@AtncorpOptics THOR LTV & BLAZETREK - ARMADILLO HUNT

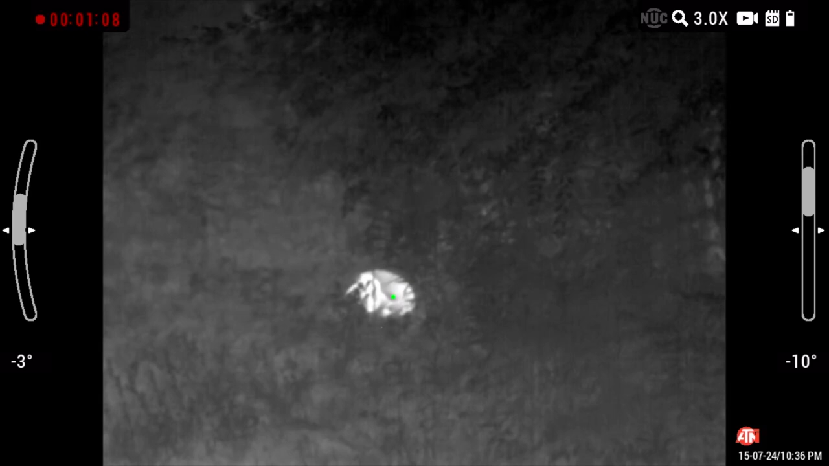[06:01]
guys out here doing some armadillo hunting. We've got a friend who's got some fox pens and they've got an armadillo problem.
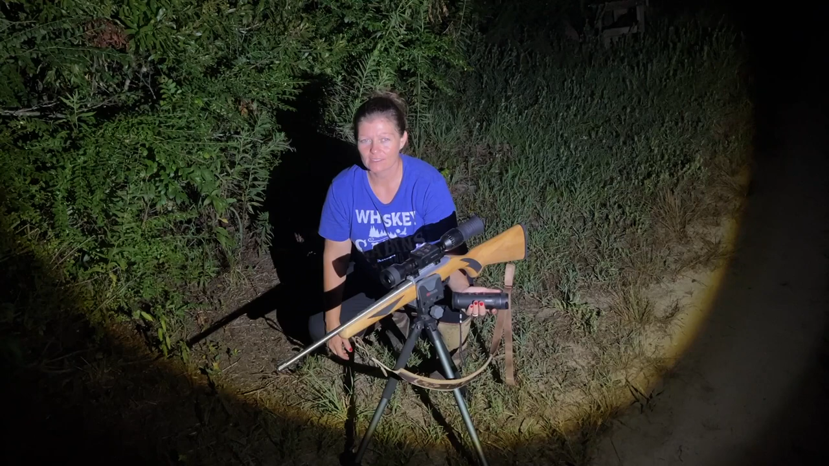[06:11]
And we've shot at least 8 tonight. We've recovered 4. The other ones are in the bushes somewhere, which I'm not going to go recover them. So I'd say they've got a problem if you've got 8 armadillos.
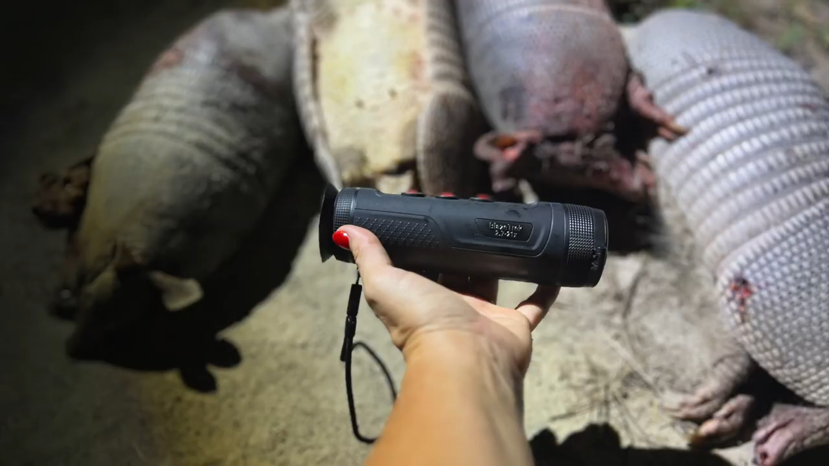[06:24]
And we spotted them with the BlazeTrek from ATN. This is an awesome thermal spotter.
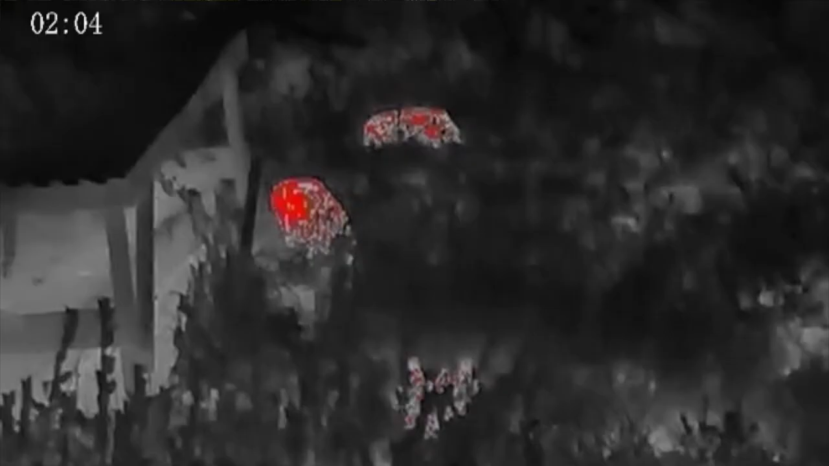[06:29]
It films video, it records video, so you guys can see exactly what we're seeing.
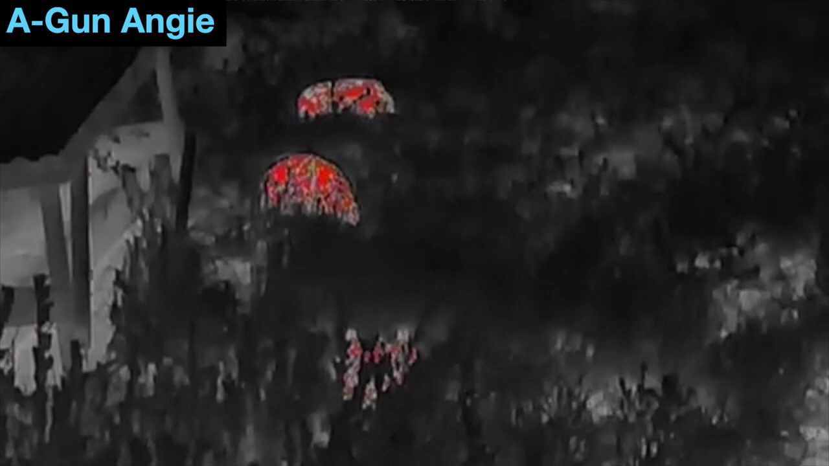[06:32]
It picks up immaculately. I mean, this thing is amazing.
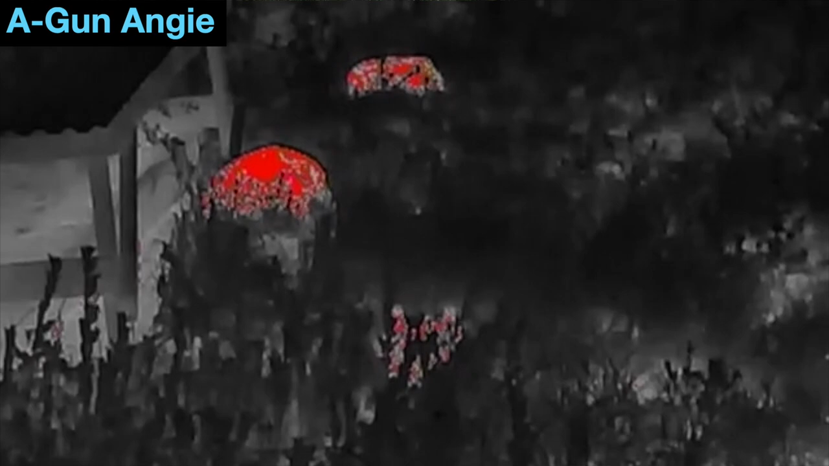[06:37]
My husband was shooting his 22 and he has a regular green light on it, so I was filming his shots with the BlazeTrek.